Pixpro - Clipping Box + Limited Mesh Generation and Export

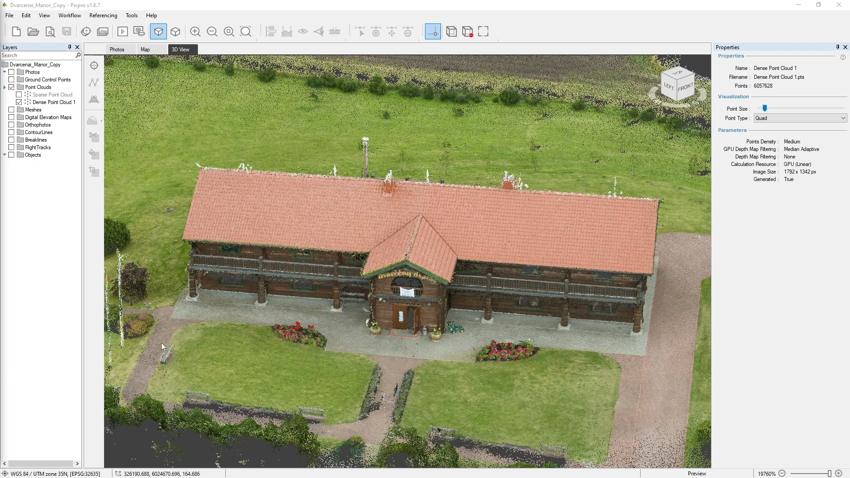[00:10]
Hello, this is a video on how to crop a point cloud using the clipping box and generate an export a limited size 3D mesh.
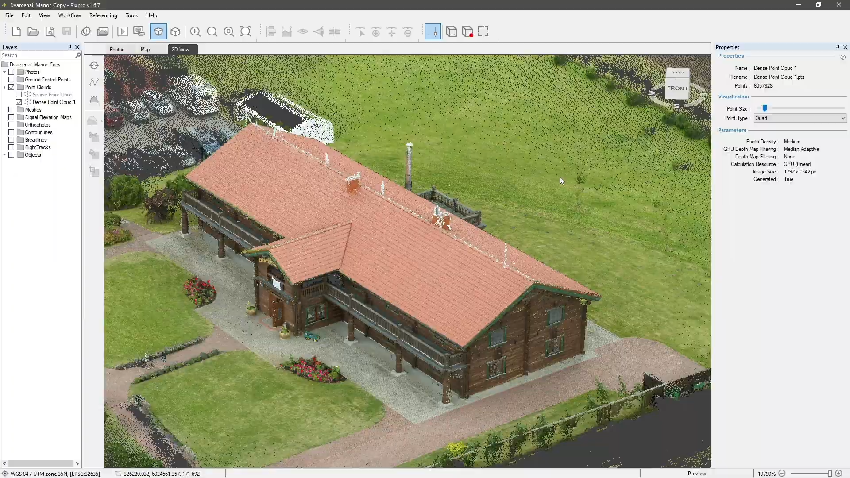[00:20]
As an example, we have a photogrammetric scan of a building. We already completed our 3D structure, referencing, and dense point cloud steps.
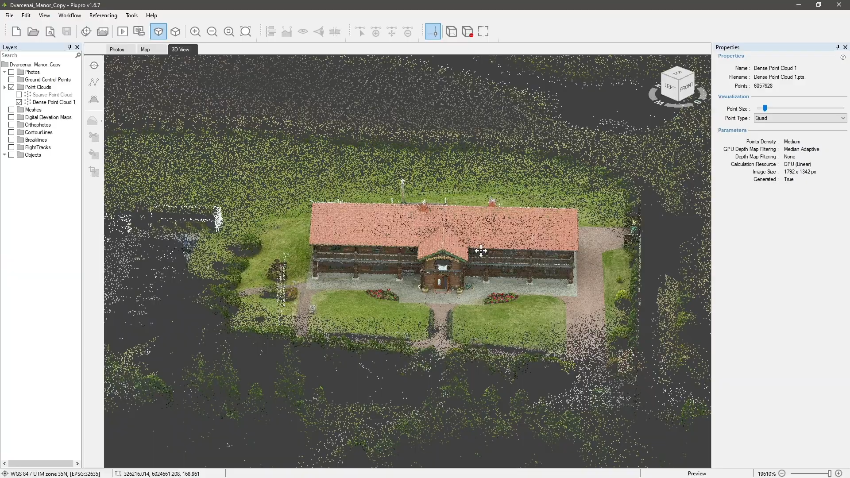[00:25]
It was done by selecting only these 3 stages in the full workflow from the workflow menu.
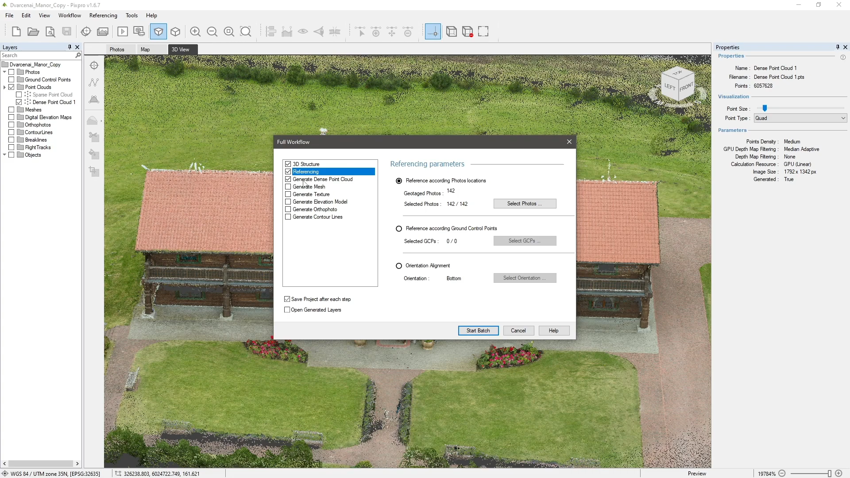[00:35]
After clicking Start Batch, processing will take some time to complete, depending on your hardware and the amount of photos.
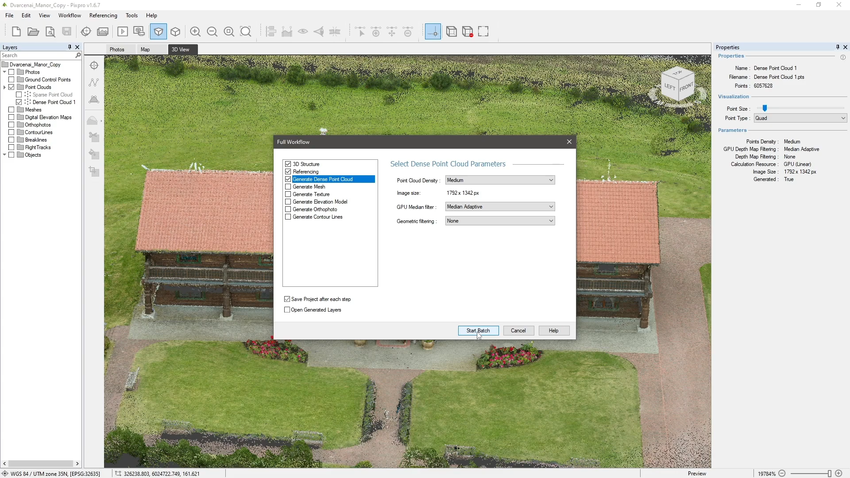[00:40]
To crop a dense point cloud, you need to set a clipping box.
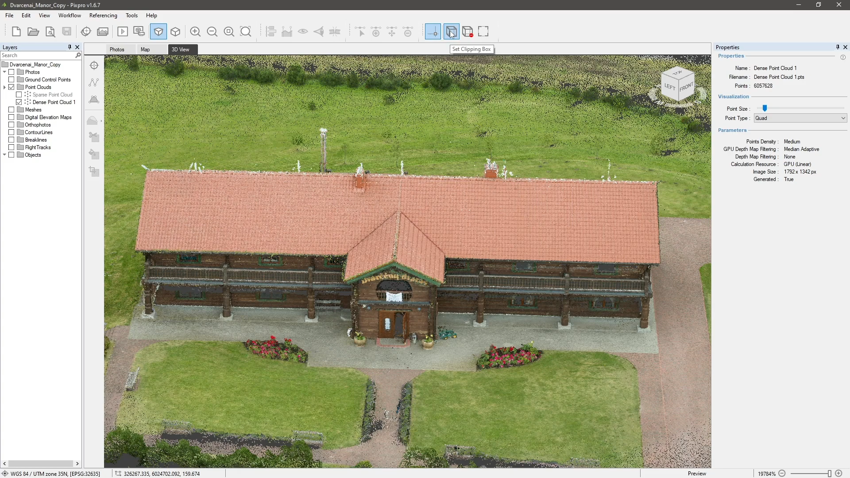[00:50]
Click on the Set Clipping Box tool in the toolbar and the clipping box will appear in the 3D view.
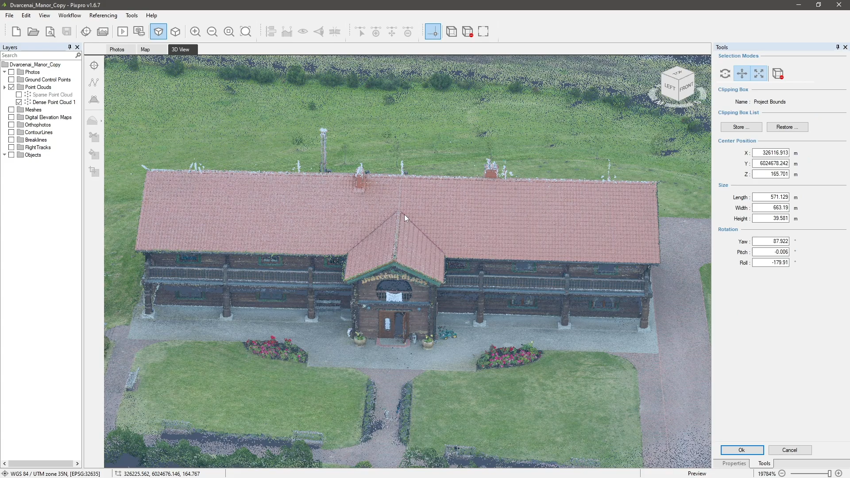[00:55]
You may need to zoom out a bit so we can see the entire clipping box.
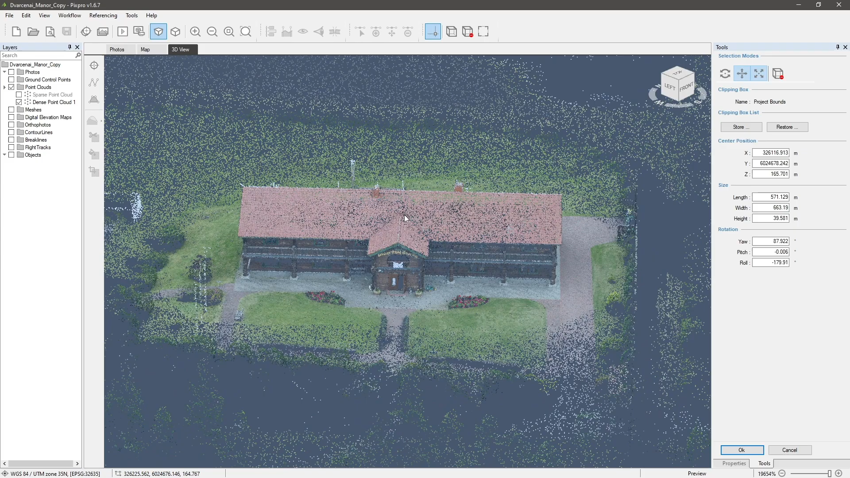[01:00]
Quick tip, you can zoom in or out just by scrolling with your scroll wheel,
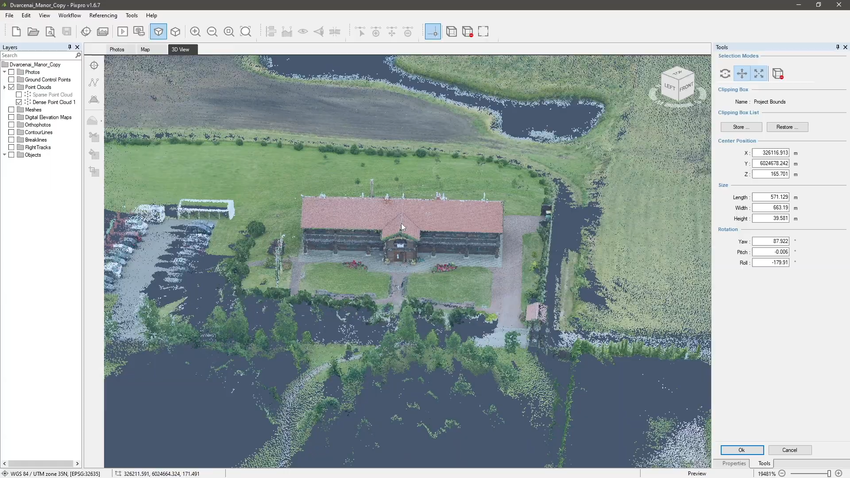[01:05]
but it is more convenient to do so by holding down your middle
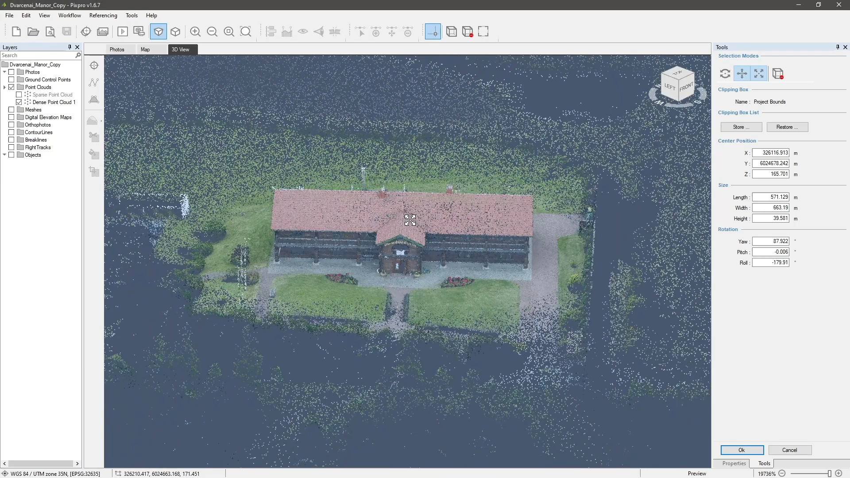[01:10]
mouse button and moving your mouse up to zoom in and down to zoom out.
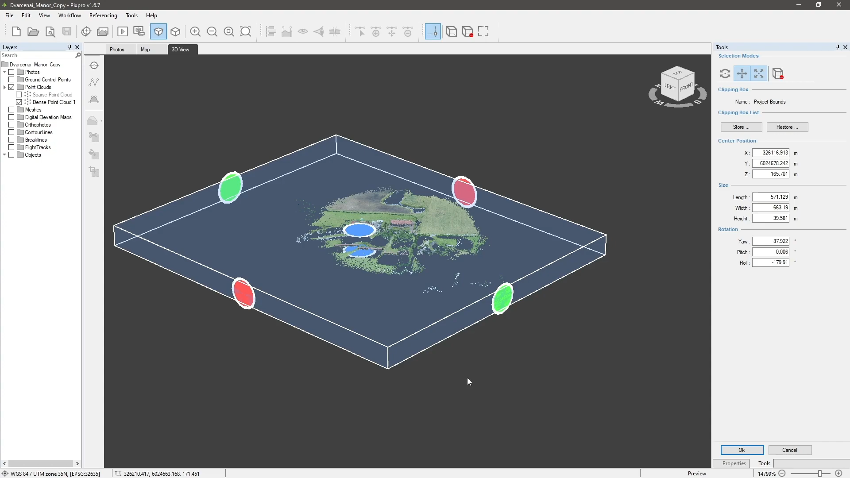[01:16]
The clipping box can be desized by clicking and dragging these colored circles.
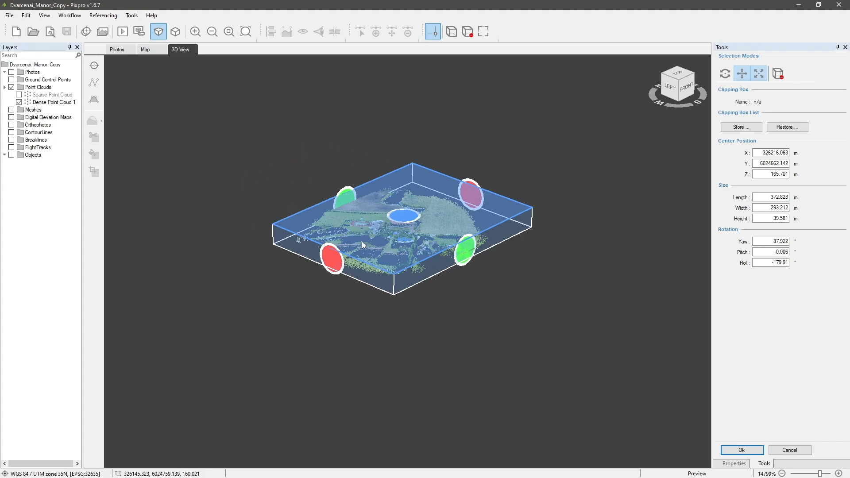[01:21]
It can be moved by dragging its walls. You can rotate the clipping box by enabling rotation in the tools window on the right. Now grab one of the edges and rotate your clipping box.
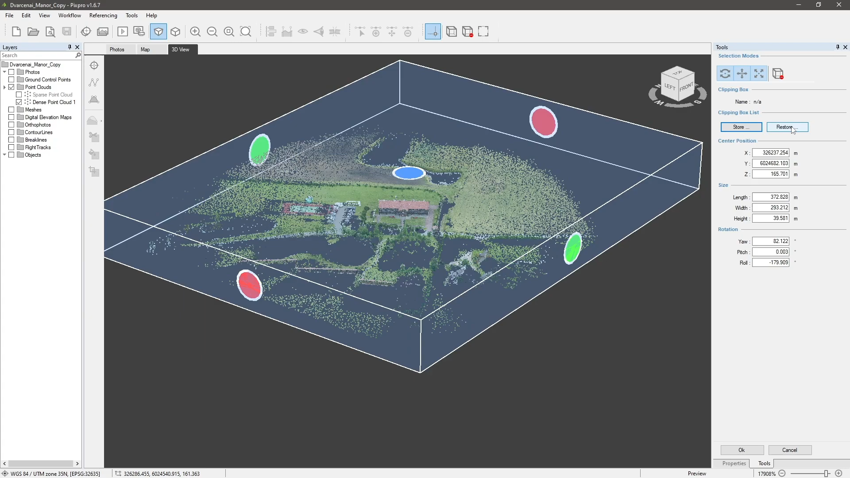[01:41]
You also have an option to store the clipping box and load it later.
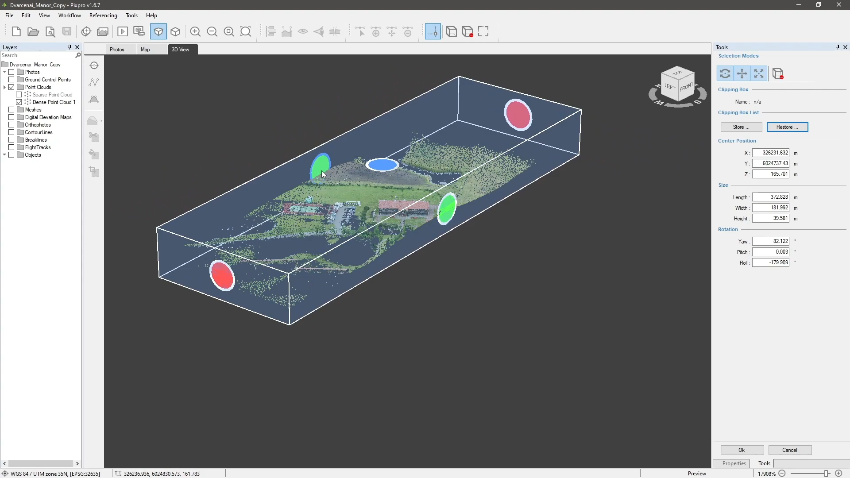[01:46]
Cropping our dense point cloud will give us a few benefits.
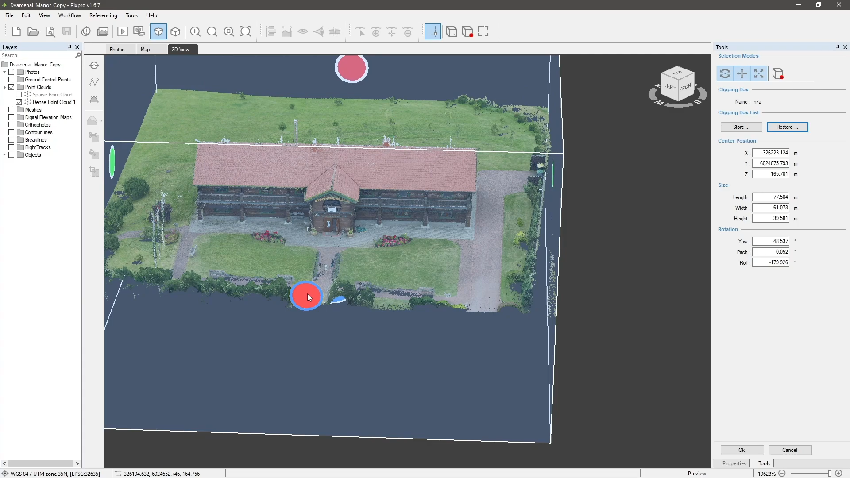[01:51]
First, our project looks nicer and more presentable without the peripheral areas. It is easier to navigate and work in the 3D view.
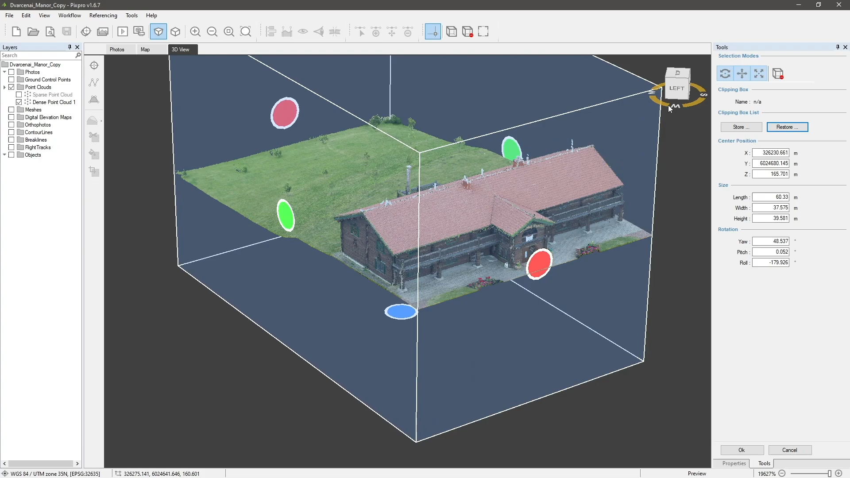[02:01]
And finally, it is more efficient to use the data only in our area of interest.
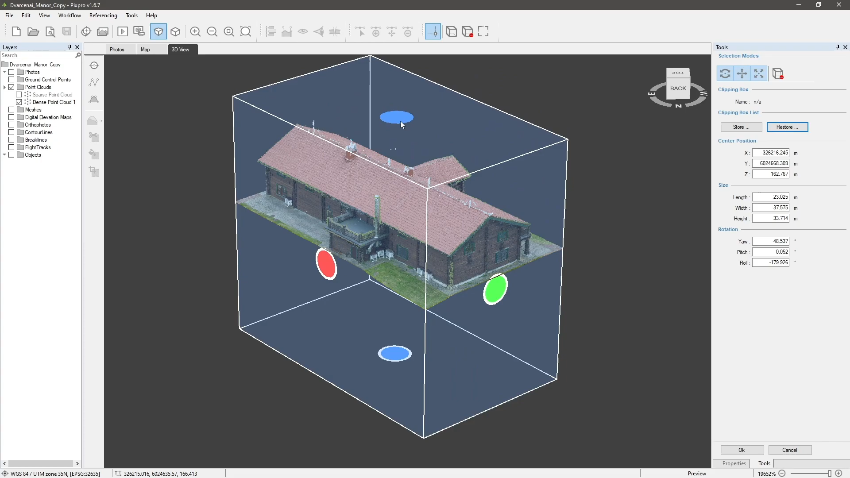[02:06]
The further results will be much higher quality without having to spend resources on the periphery while creating a 3D model.
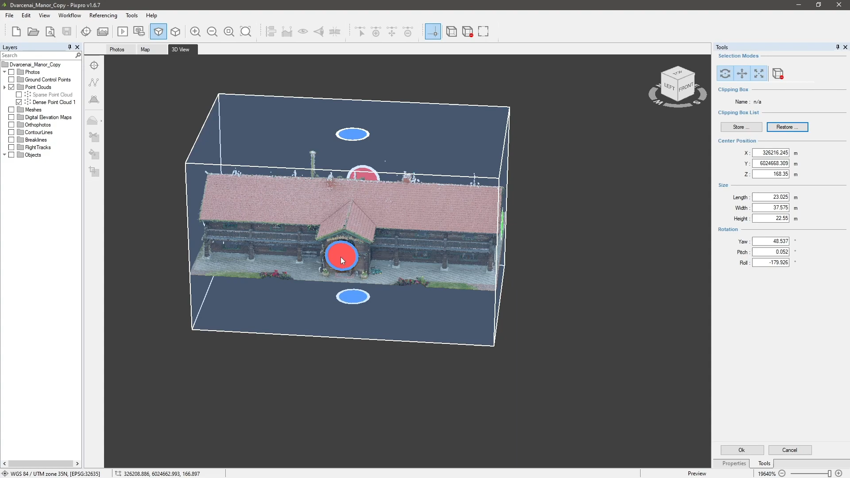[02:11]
After you are done, click OK. Now we have a clipping box set on our dense point cloud, but the points outside the box are only hidden.
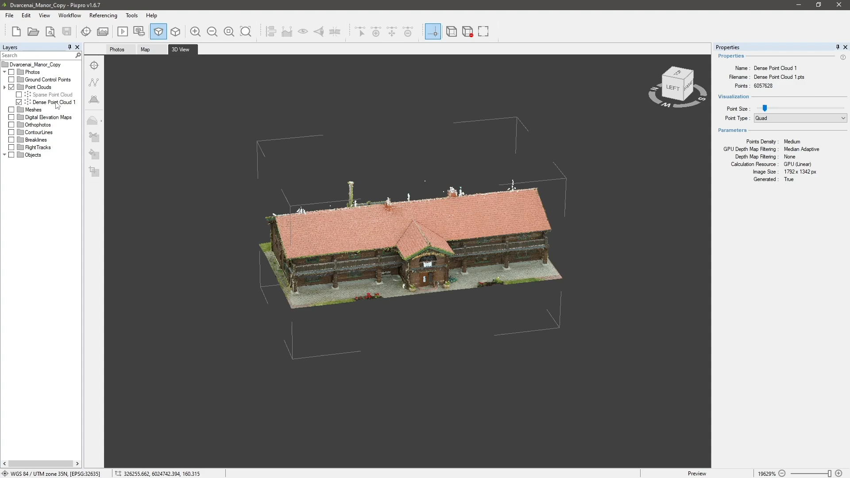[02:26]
To crop a dense point cloud, right-click on it in the Layers panel and select Crop to Clipping Box.
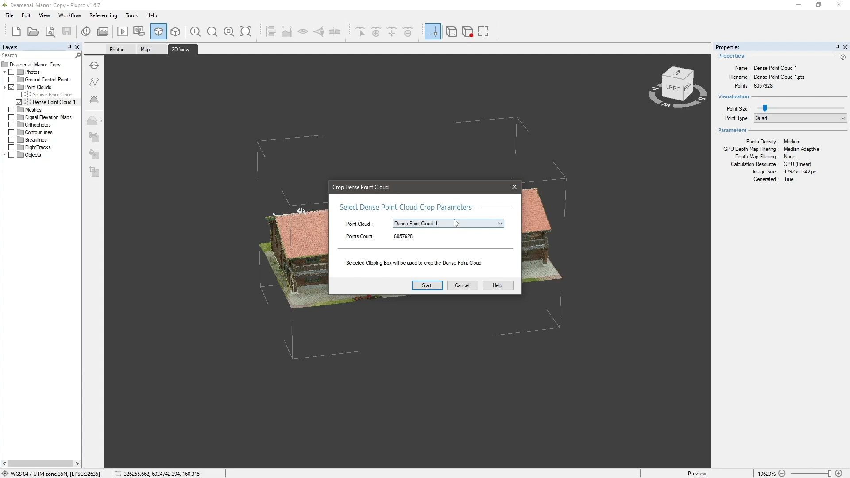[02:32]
Click Start and after a short process, the cropped point cloud will appear in our 3D view and as a new layer, containing points inside the clipping box only.